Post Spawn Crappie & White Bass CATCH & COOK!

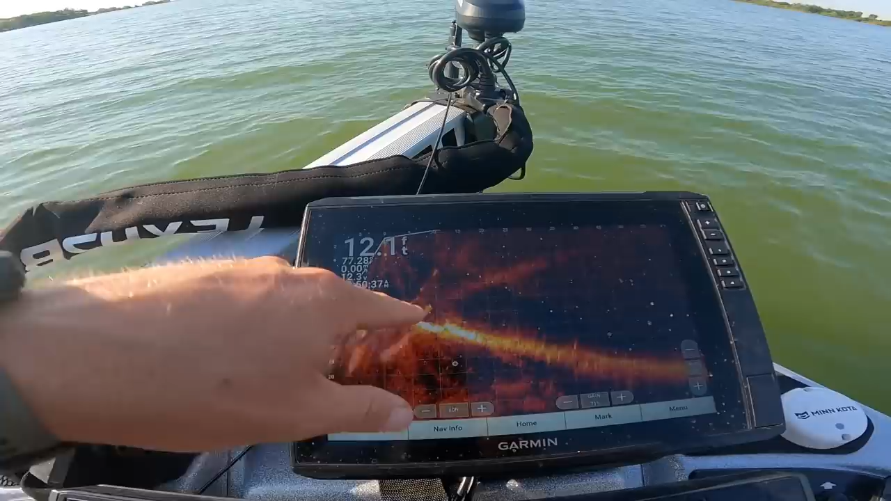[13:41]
You can see some sitting just on that back side right there.